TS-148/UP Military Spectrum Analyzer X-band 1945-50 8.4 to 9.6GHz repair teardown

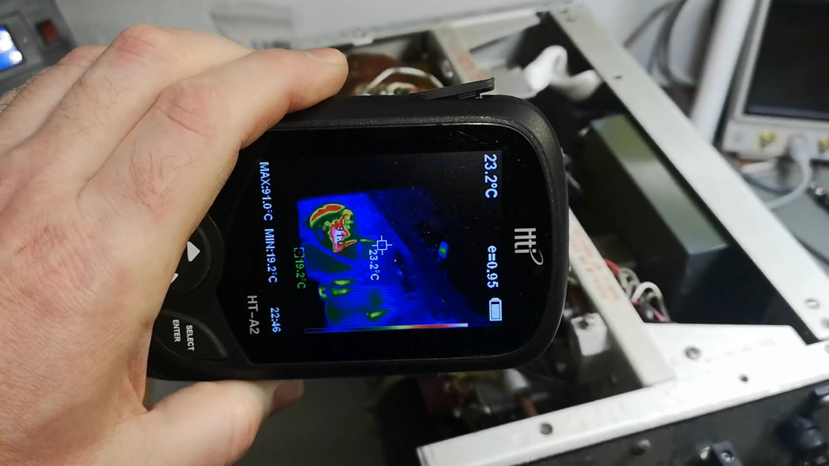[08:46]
On screen: spot 23.2°C, min 19.2°C
I'm looking here with my thermal. I got some resistors here.
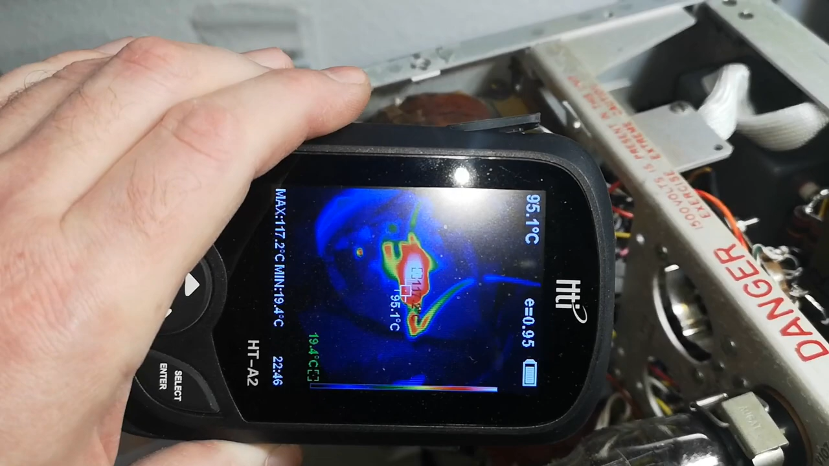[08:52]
On screen: spot 95.1°C, max 117.2°C, min 19.4°C
There's 120 Celsius. That can't be good.
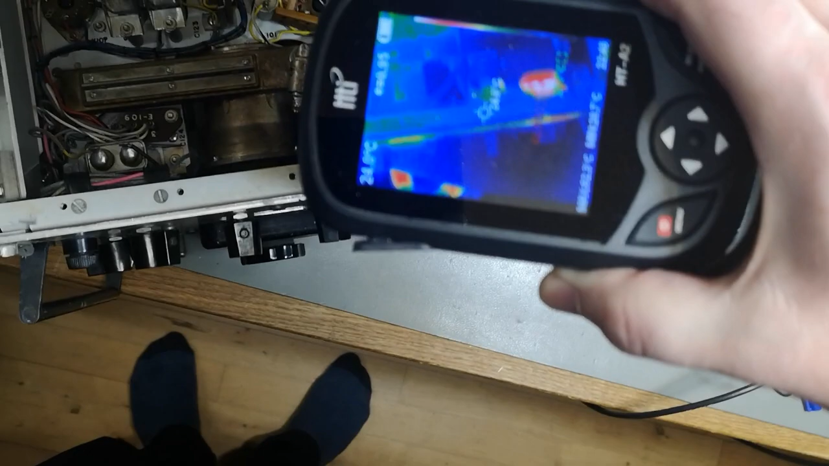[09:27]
You got to see this. What is that?
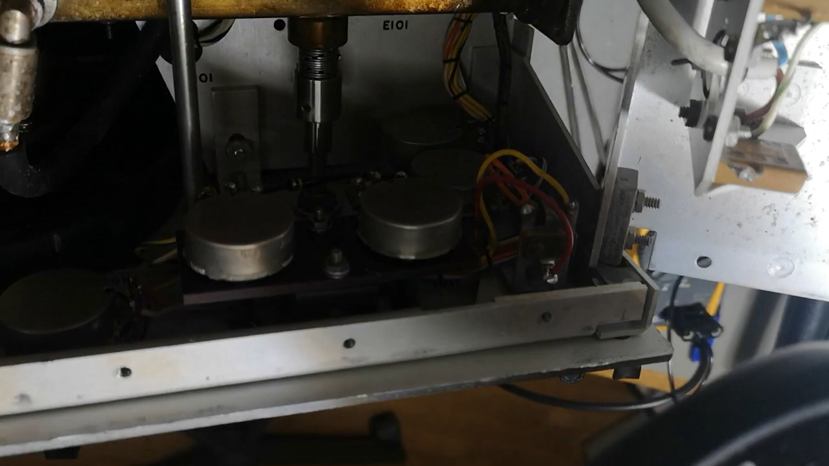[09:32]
That is a pot meter. God damn it. That pot meter
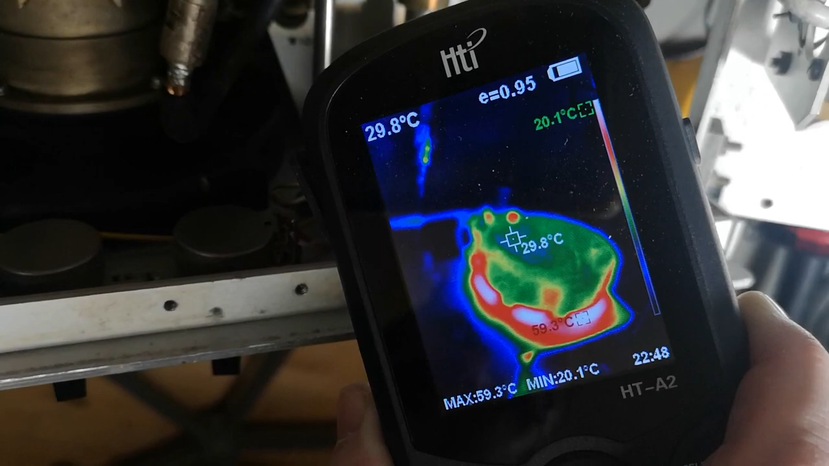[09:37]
On screen: spot 29.8°C, max 59.3°C, min 20.1°C
is red glowing inside. What the heck is going on inside that pot meter?
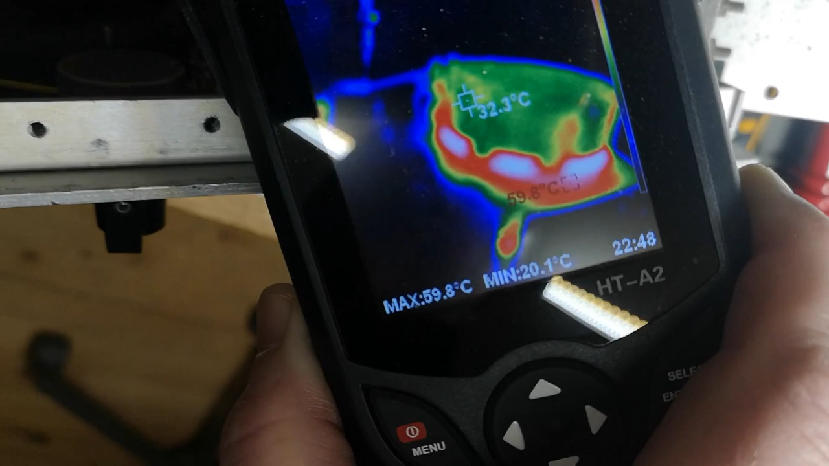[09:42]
On screen: spot 32.3°C, max 59.8°C, min 20.1°C
Whoo. I found something funny, funny. So that is the intensity pot meter.